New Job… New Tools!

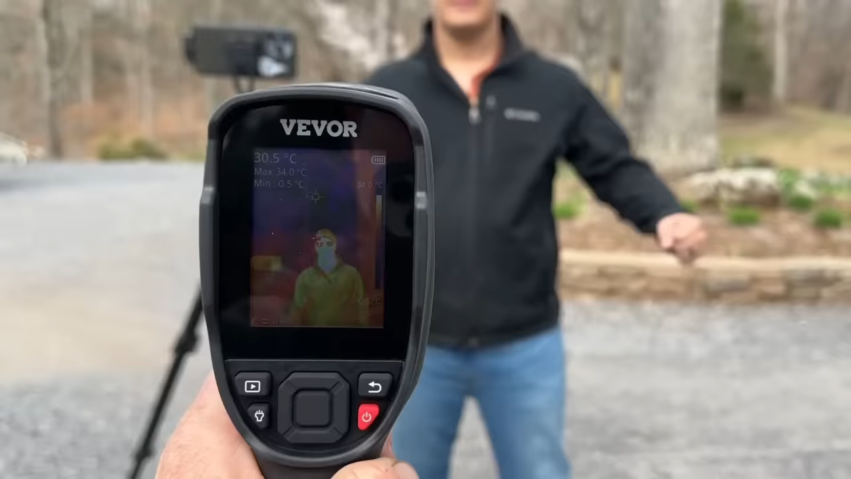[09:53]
On screen: spot 30.5°C, max 34.0°C
hot right now 19 oh 34 celsius hold still i got a picture of you the vever infrared thermal imager helps you see the
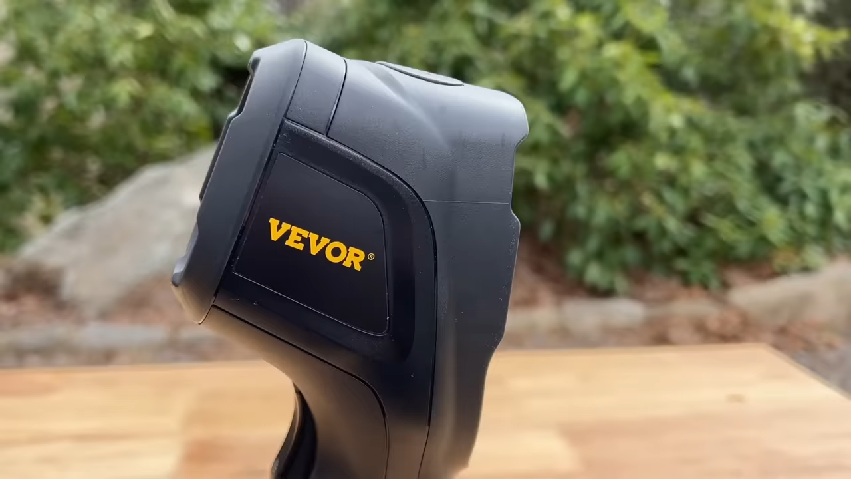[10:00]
invisible using infrared waves comes with a really nice carrying case you can slap it on your hip get around the job site you can see measure and capture temperatures
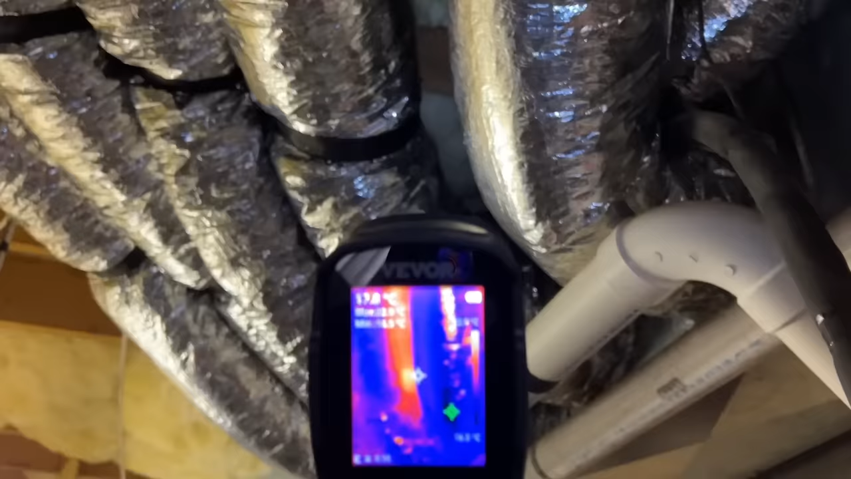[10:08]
up to 1022 degrees fahrenheit
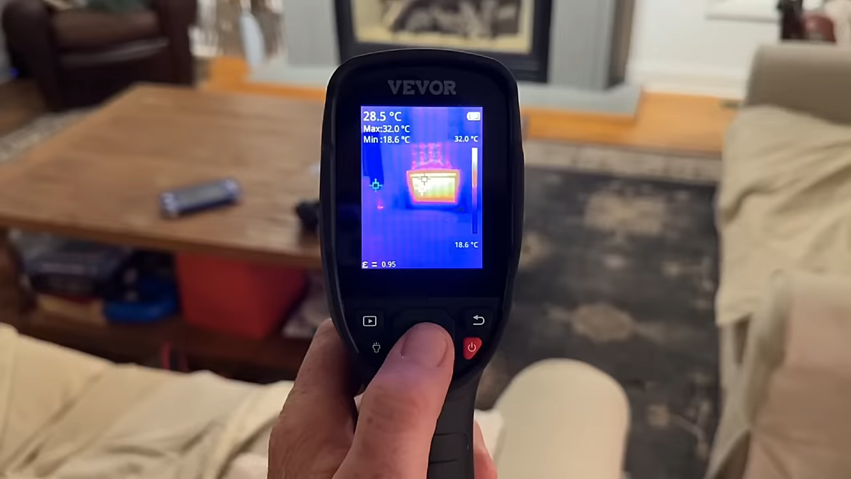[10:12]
On screen: spot 28.5°C, max 32.0°C, min 18.6°C, scale top 32.0°C, scale bottom 18.6°C
accurately and from a safe distance that's important and you can also use a video recording function so that you can identify intermittent heat abnormalities the
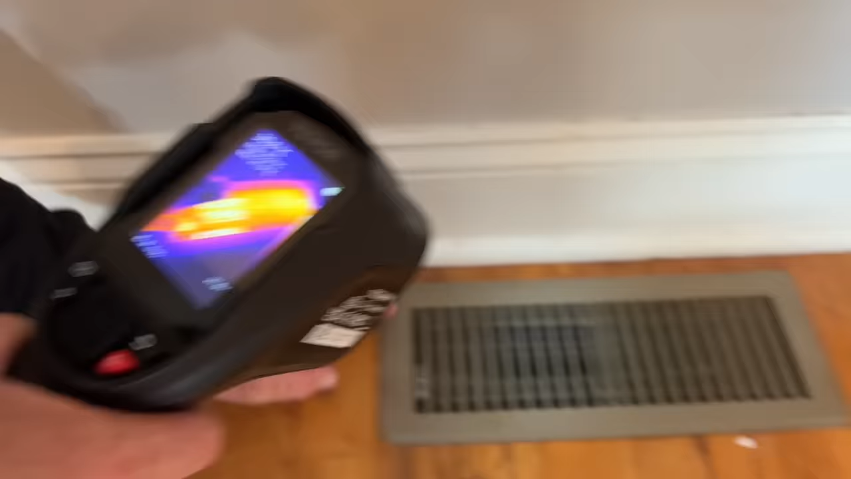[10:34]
photos to a computer via the usb cable while charging the thermal imaging camera work at an optimal pace
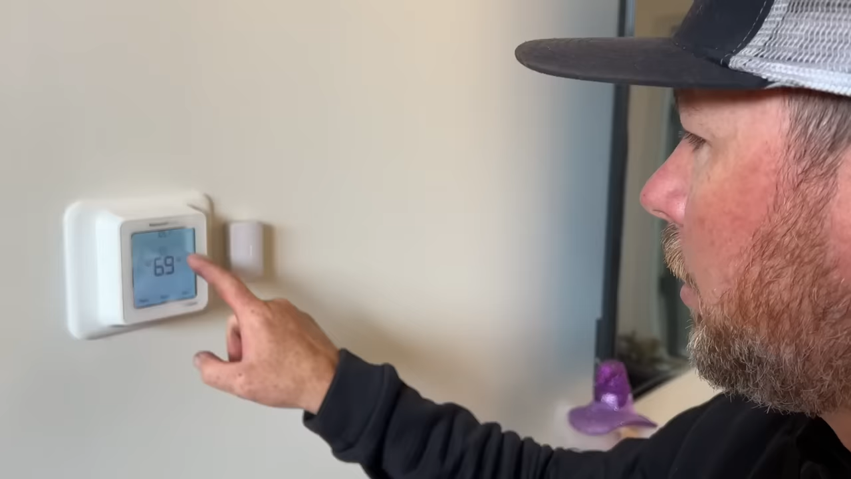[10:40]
with the equipment that doesn't slow you down it's ip54 rated for protection against water and dust
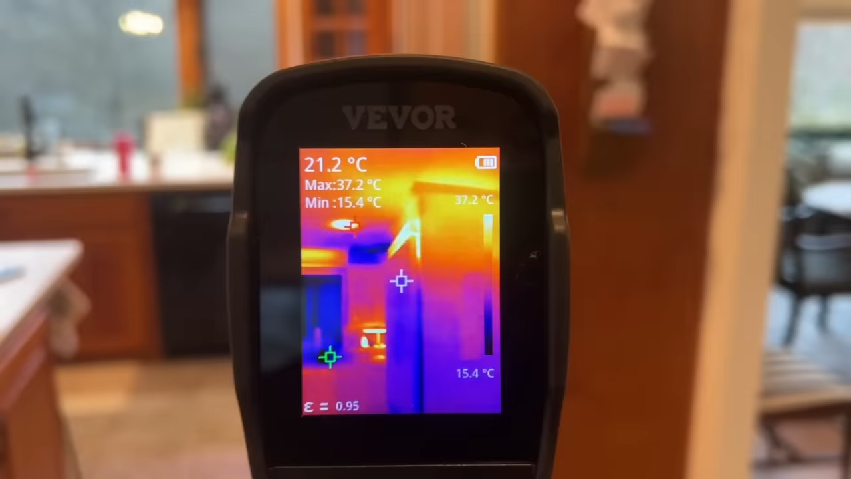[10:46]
On screen: spot 21.2°C, max 37.2°C, min 15.4°C, scale top 37.2°C, scale bottom 15.4°C
and designed to withstand a six and a half foot drop all these things are great if you're going to use it on a job site
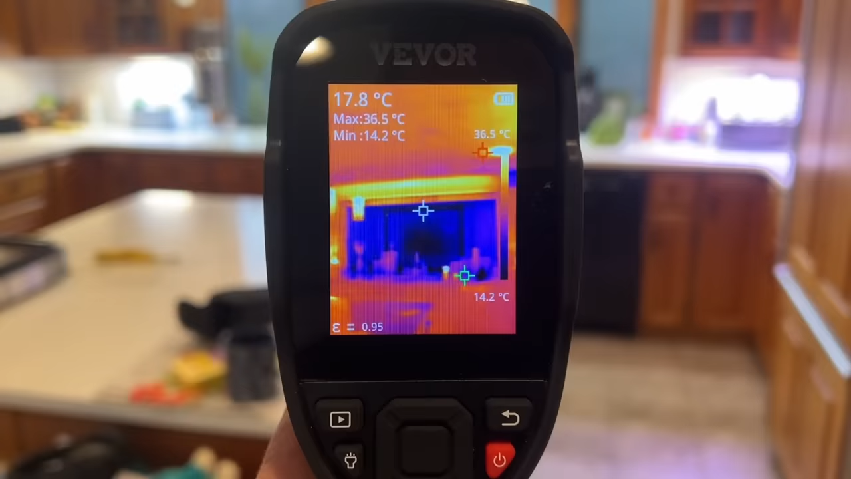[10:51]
On screen: spot 17.8°C, max 36.5°C, min 14.2°C
also audio alarms remind you when your temperature